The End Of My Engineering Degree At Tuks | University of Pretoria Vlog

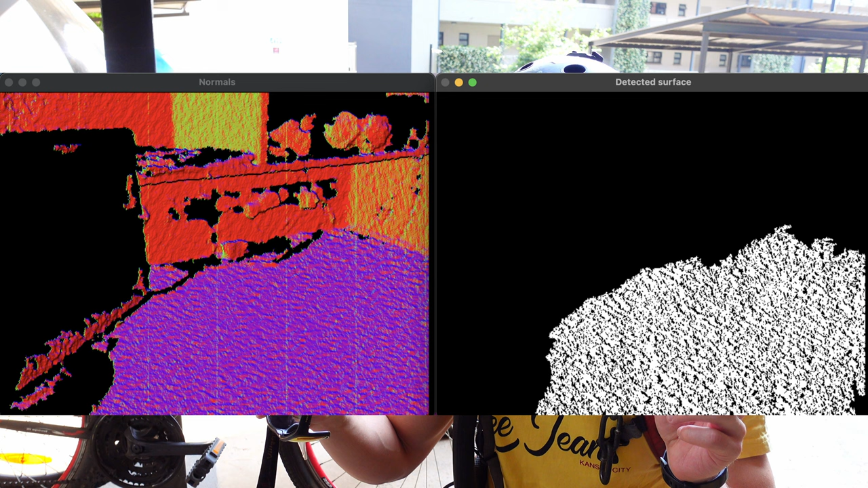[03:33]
So you can see like the purple is the table surface and then the white here is the extracted surface of the table. So that's really nice. And yeah, it's working pretty well. I've got 2 weeks and like 2 days left.
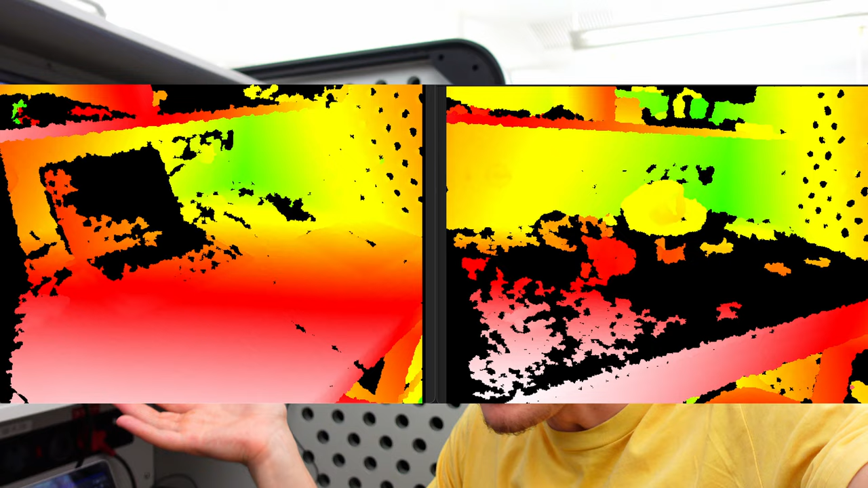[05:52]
So I literally had to remove the cover and bam, now I can suddenly get the depth information of the table, which is used for my surface detection algorithm, which I described to you earlier.